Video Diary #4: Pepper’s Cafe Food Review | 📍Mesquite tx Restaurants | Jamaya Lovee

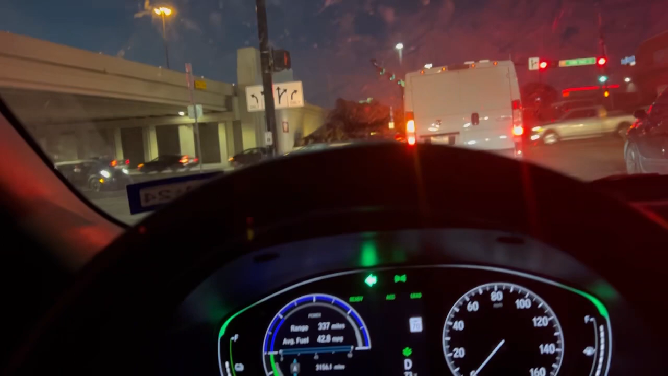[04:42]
ooh, who y'all liking it? And my people over here cannot drive, like they just on their brakes every 5 minutes. Like, drive. Why? Y'all, I made it.